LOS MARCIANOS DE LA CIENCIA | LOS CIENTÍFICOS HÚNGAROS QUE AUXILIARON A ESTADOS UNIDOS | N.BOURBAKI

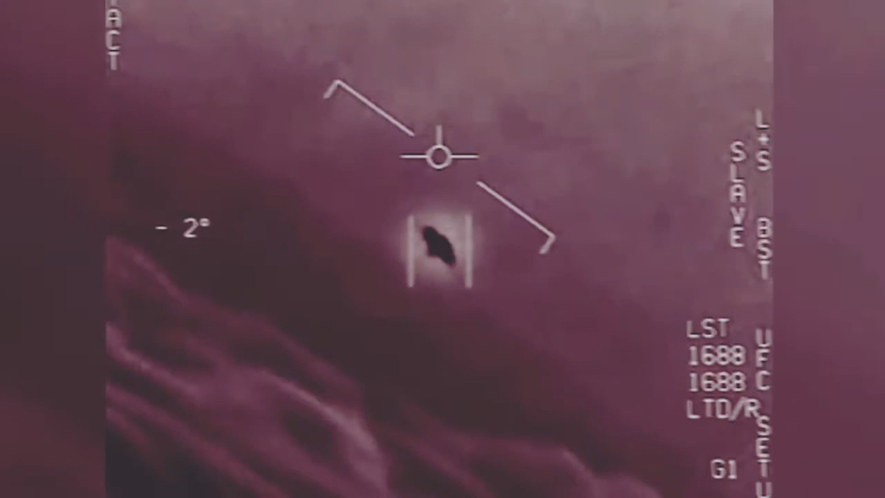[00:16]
That's not an L&S though, is it?
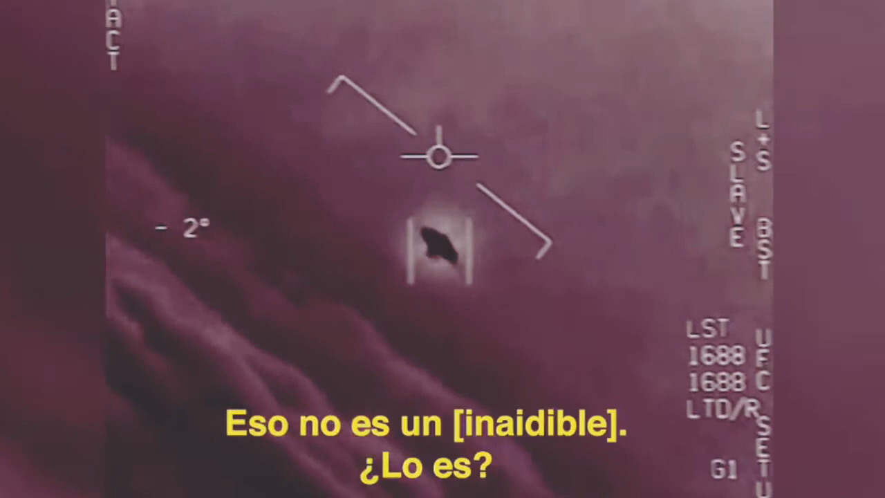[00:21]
It's not an L&S, dude. What is that thing? It's rotating.
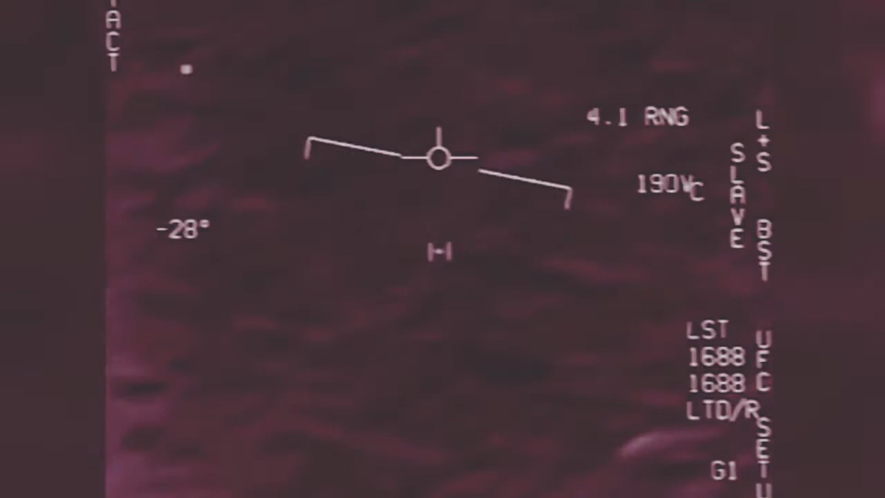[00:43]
Can you box moving car here?
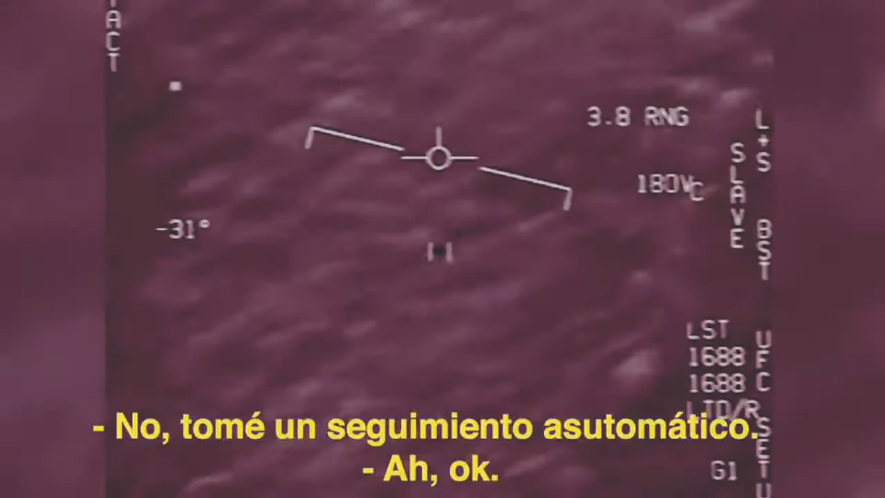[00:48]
No, I took an auto train. Oh, okay. Oh my gosh, dude. Wow, look at that! Oh my gosh!